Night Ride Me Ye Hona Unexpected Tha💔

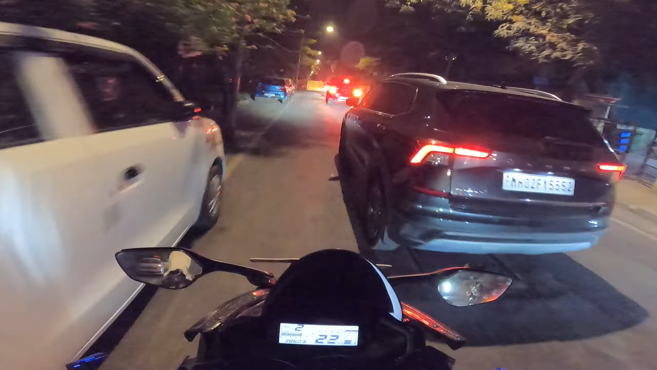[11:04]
मेरे वज़े से विचारा कुदा दिया ब्रेकर है यह तक हो इदर ही सामने पुलिस का बड़ा वाला वैन खड़ा है